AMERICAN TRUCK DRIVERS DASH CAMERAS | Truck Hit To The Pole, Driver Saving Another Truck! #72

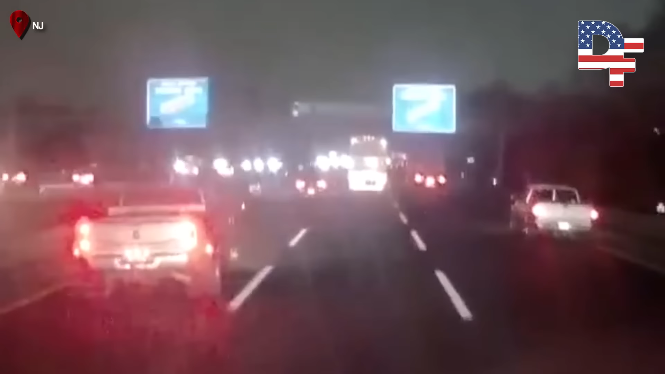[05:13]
Fucking chum driver went from the fucking... From the right lane to the... from the... From the ramp over to the middle lane.
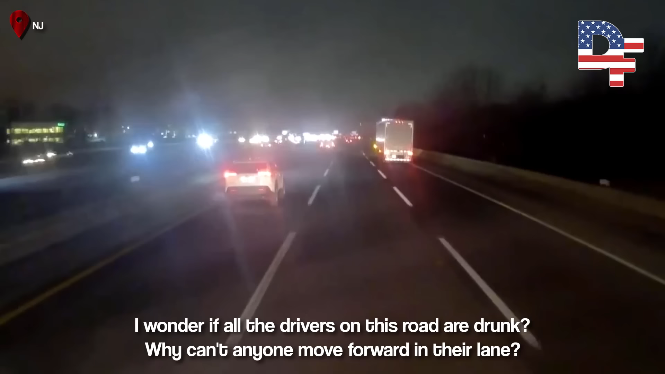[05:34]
Fucking know what he's talking about.